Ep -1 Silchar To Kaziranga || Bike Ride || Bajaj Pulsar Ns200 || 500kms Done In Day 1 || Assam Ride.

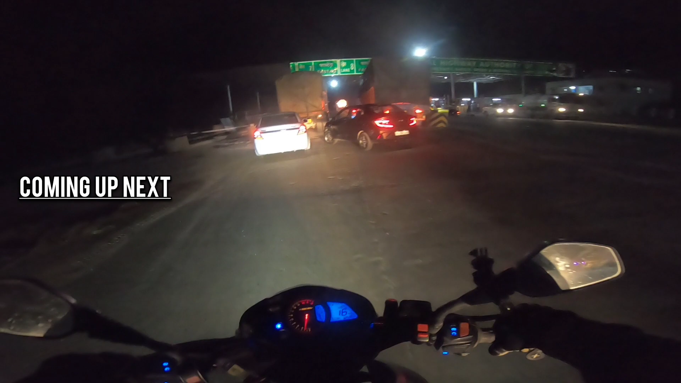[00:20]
हम लोगों को ये टोल मिला है जोराबर से पहले। वाटर ब्रेक के लिए रुके थे हम लोग, पूरा बॉडी डिहाइड्रेट हो गया, पूरा मतलब थक गया है बॉडी।
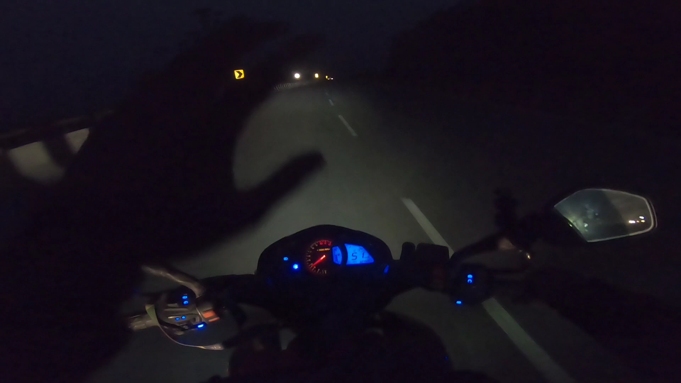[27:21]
अभी जैसे ही मैं फोर लेन पे आया मुझे लगा कि भाई चलो अब सही है, अब तो कुछ मिला, अभी देखते हैं कैसा है रास्ता,
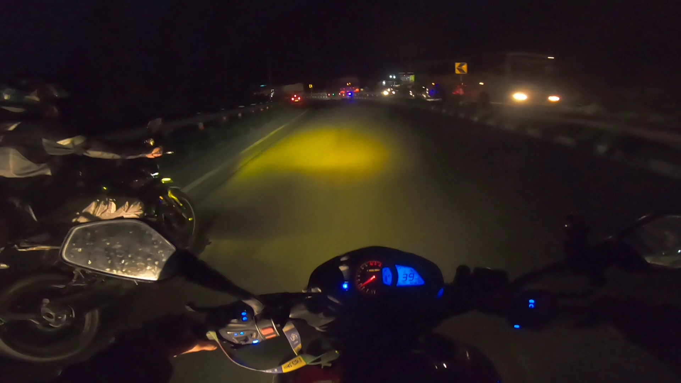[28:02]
क्यों लेफ्ट से, तो अभी जीतू आ गया मेरे साथ और निधु पीछे चिल्ला रहा है कि मुझे कुछ दिखाई नहीं दे रहा है, मुझे लेके जाओ, कोने नहीं नहीं नहीं नहीं नहीं उसको दिखाई दे रहा है,
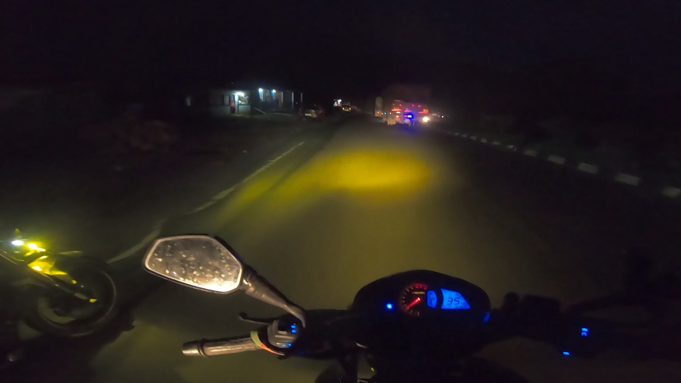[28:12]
उसको दिखाई तो दिखाई, तो हम दोनों बस येलो लाइट लगा के चला रहे हैं।
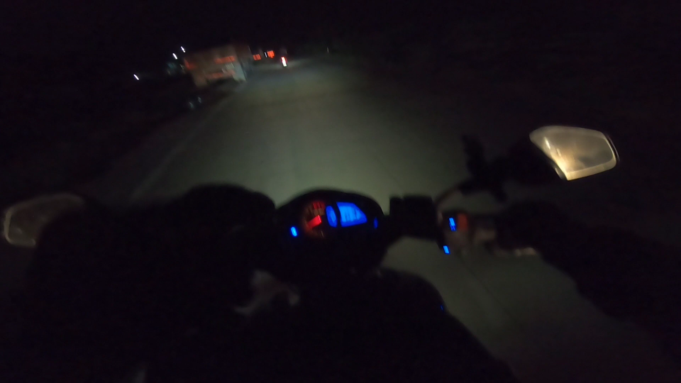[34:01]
कंटिन्यूसली हम लोग 60-70 मेंटेन कर रहे हैं स्पीड। अभी बस देखना है कि कितना जल्दी हम लोग जाकर पहुँचते हैं।